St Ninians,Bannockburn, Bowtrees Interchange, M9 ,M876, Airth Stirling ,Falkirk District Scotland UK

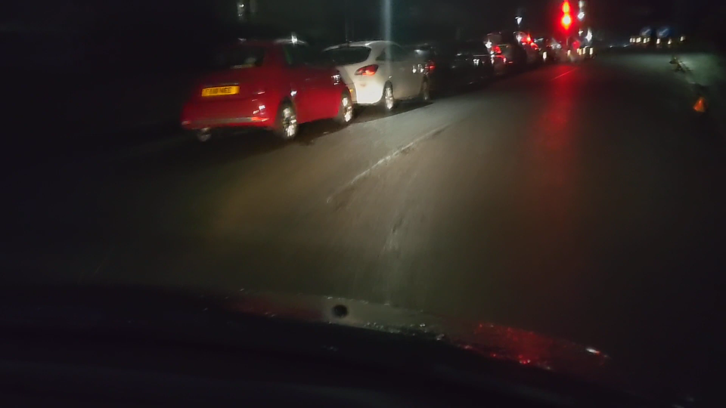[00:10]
Hello, welcome to the channel. I come up here to avoid traffic lights. And then look. Bloody traffic lights.
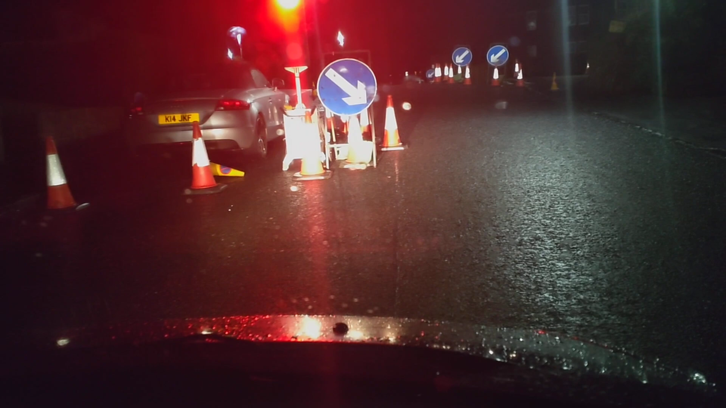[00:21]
Ah. Oh. You couldn't make that up, could you? Oh, frickin' hell. That was unbelievable, that. What the hell are they doing up here? Oh.
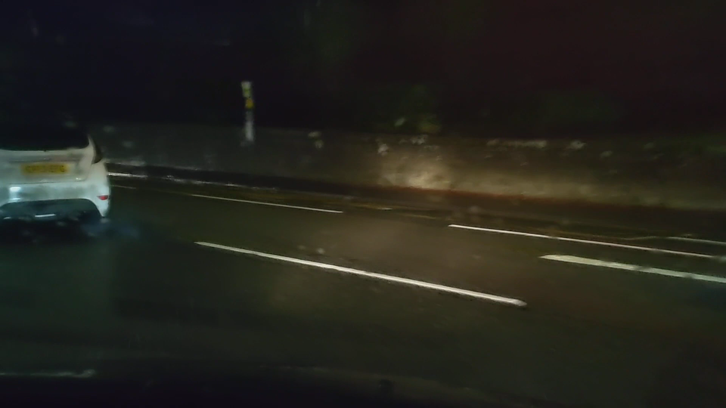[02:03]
Hey! Oh, they don't have any fucking lights on. Oh, Jesus.
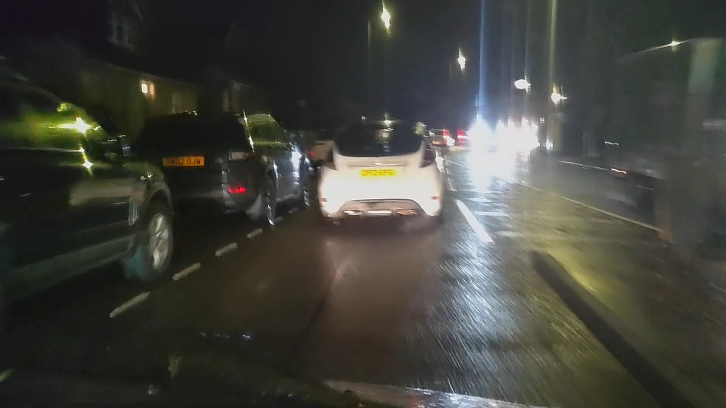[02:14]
Oh, I haven't washed their car. This is what happens when you have, do you know that? Well, my white Citroen's like that. Nearly hit that car.
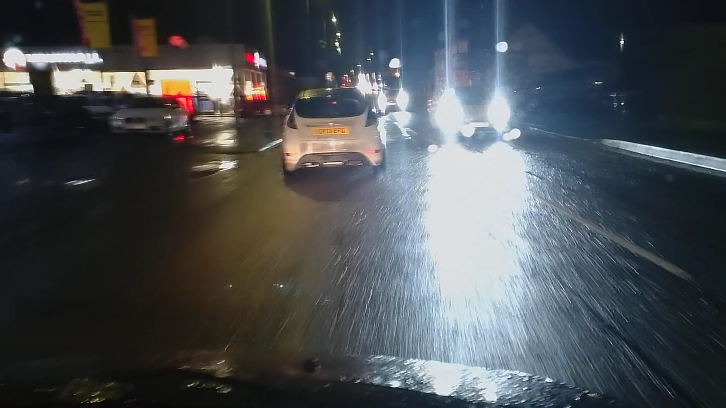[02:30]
It's when you start it up, if you don't have the auto light feature on, you get, you think the lights are on because the side lights come on, but does that car have side lights in the front? I think it should have, yeah. It's a 13 plate car.
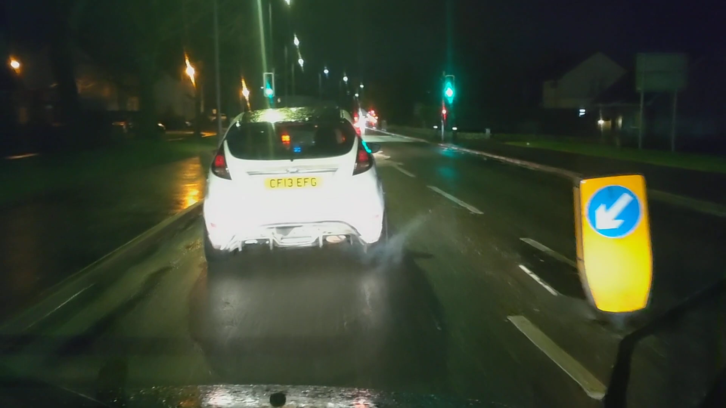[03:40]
Yeah. So we're getting it. I don't really want to start flashing my lights at this car, you know. It might. Maybe I should. Should I? Have I got a moral duty to tell them their lights are not on? Probably.
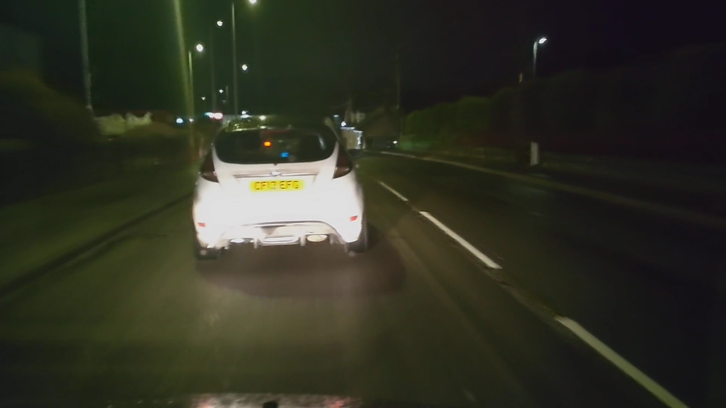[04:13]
Probably do, really, but a moral duty to tell them that the Liechtensteins are not on.
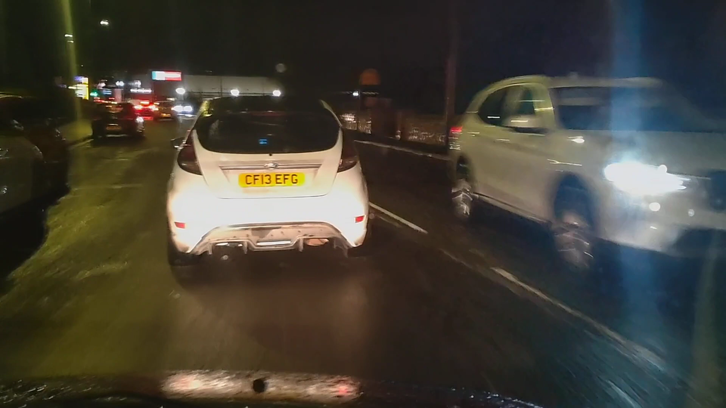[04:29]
Come on, get your lights on! Flash them. It's like, what the fuck are you wanting behind me? And I'm just trying to tell you, you've no lights. Yeah. It's an easy mistake to make. I'm not, as I say, these videos are film people doing things.
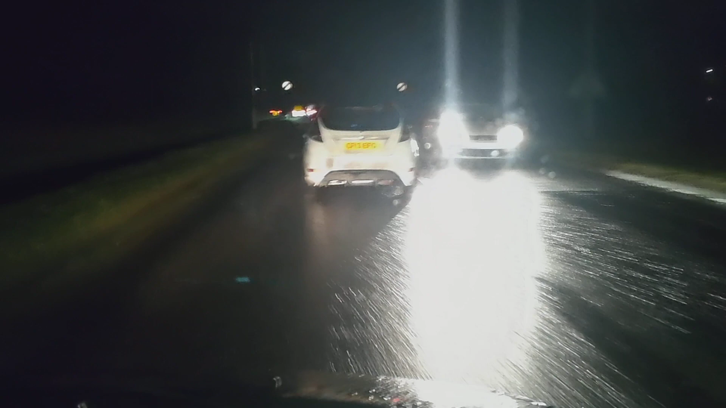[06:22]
Yeah, they're going to be up. They're going to that. Alright, now we've got a diversion. Well, I don't know why they changed their minds there. They were going in that line, now they're going in this line. We've got to watch.
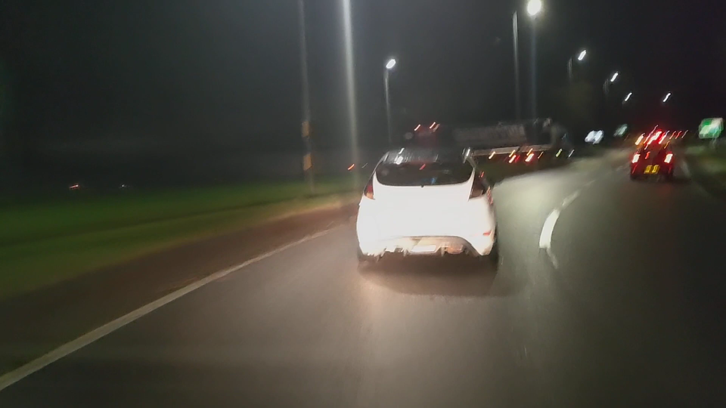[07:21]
Fucking dumb! Maybe there was a fault with the back lights. I didn't quite see there when
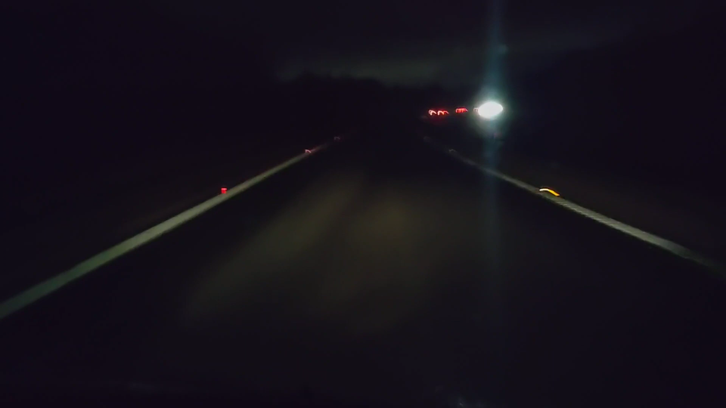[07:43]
I was trying to really just alert them that they don't have any lights on. You know, that's what I was trying to do. Really, but didn't seem to work much, did it? And maybe they know. And maybe it's the back lights. Well, normally, is it unusual for back lights not to work? You get some kind of weird electrical fault. Or maybe it's just got the running lights on at the front.